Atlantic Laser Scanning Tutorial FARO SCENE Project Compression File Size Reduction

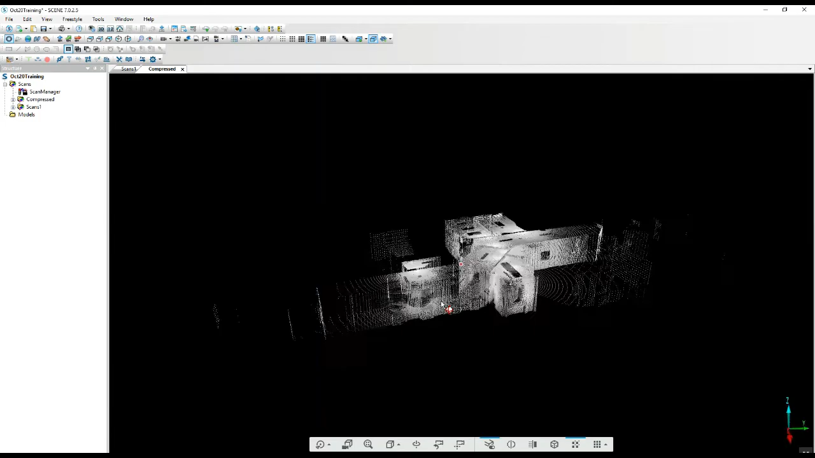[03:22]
So you can't really see a huge difference when you're looking at this, which is good.
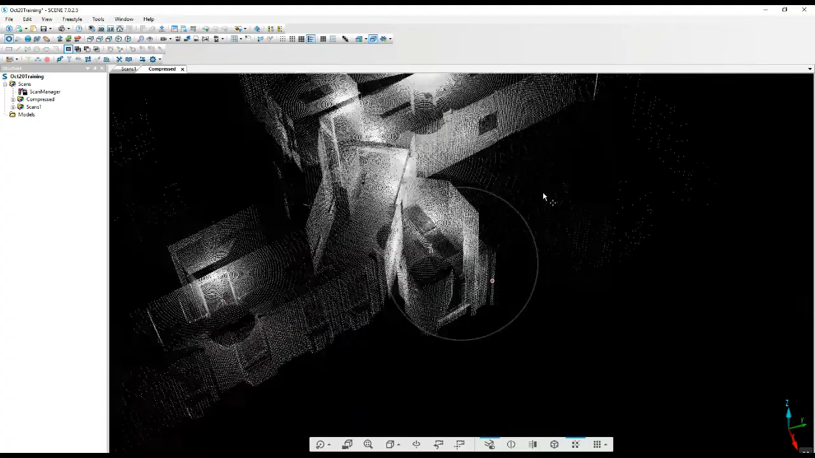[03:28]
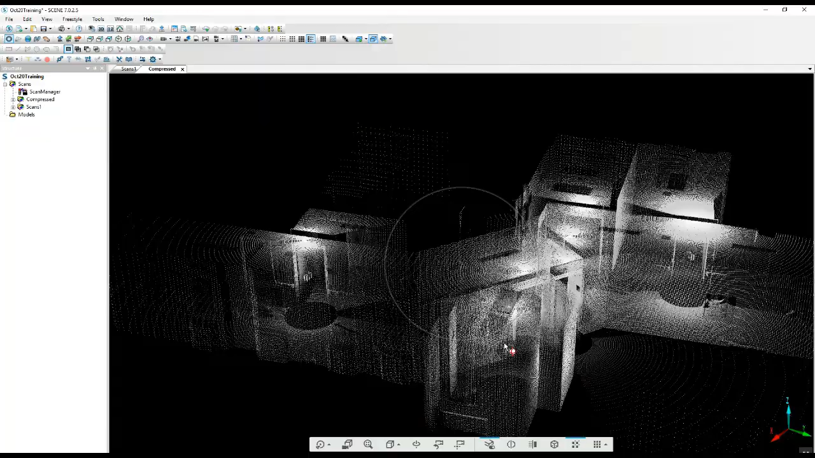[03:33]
If we were to clip box and look at some of the edges, you'll see how it's cleaner, as I mentioned, but in essence you're looking at the exact same scan project. So let's take a look at what the actual sizes are.
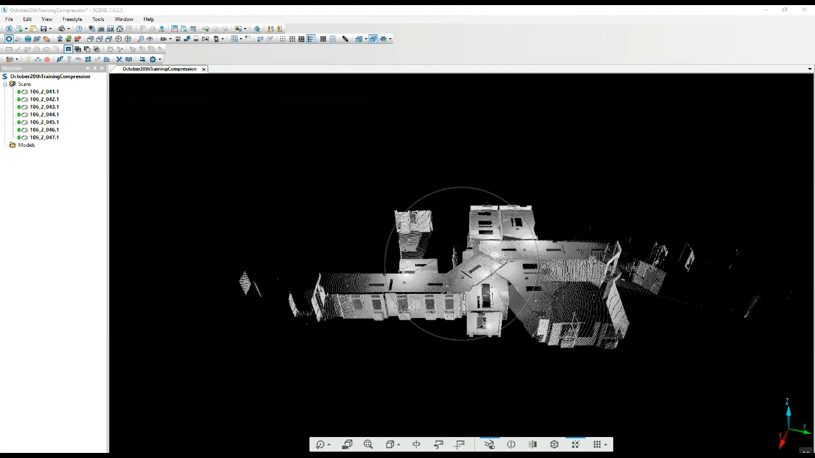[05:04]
Take a quick look at the new project.
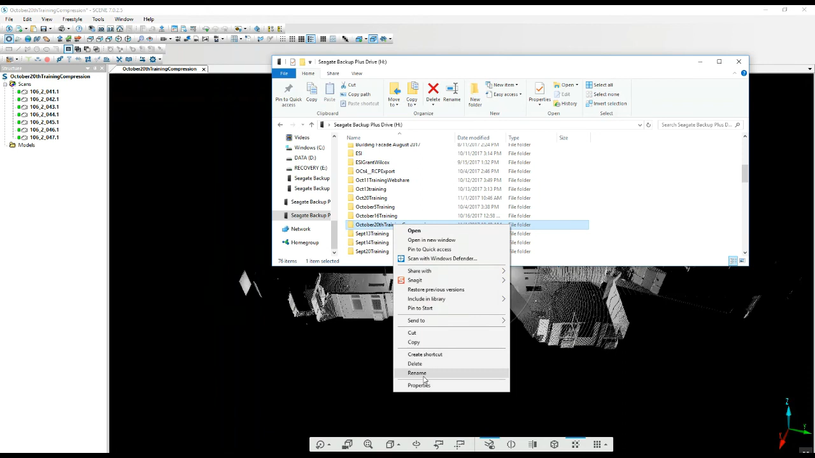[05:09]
Now we've gone from just over a gig to 62.1 megs. Pretty significant compression.
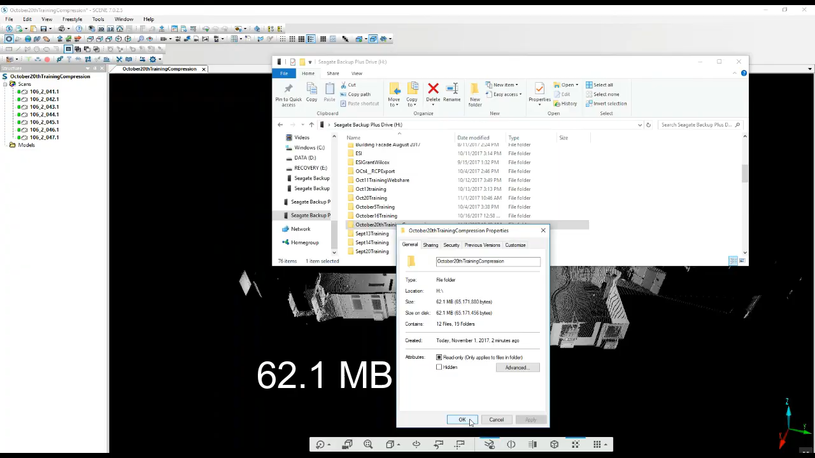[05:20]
And again, if you're looking at the actual project,
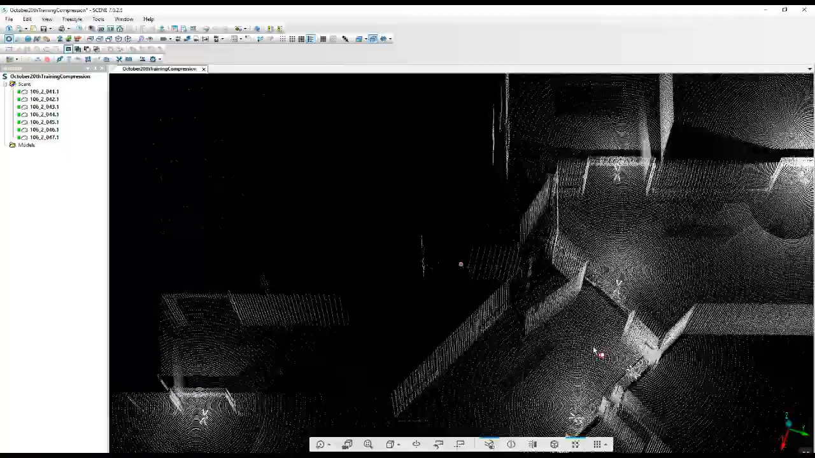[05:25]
you've got cleaner edges,
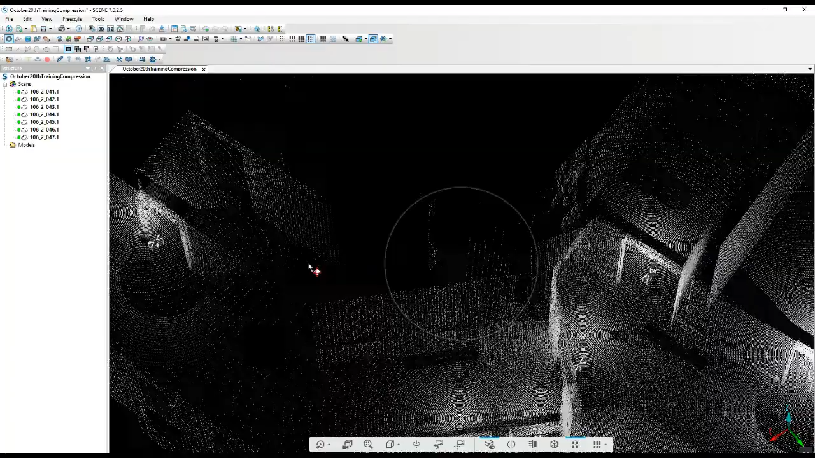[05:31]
you've got a lighter file, and then if you were to go through recap and put this into an RCS file format,
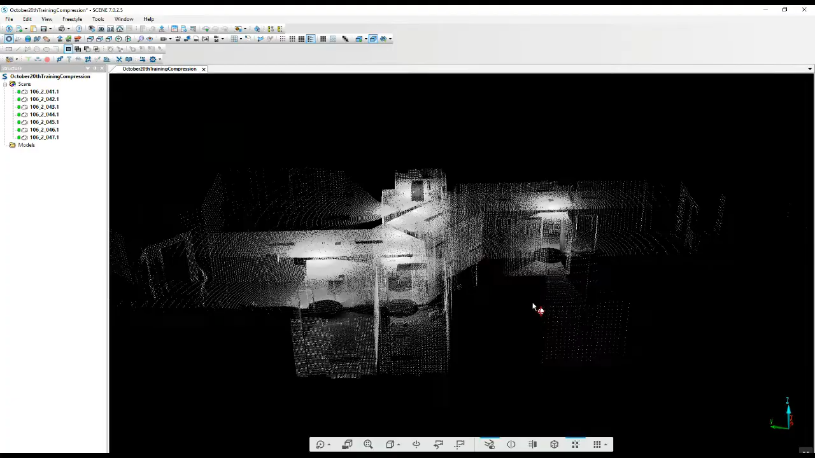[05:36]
you get an even larger reduction in the project size.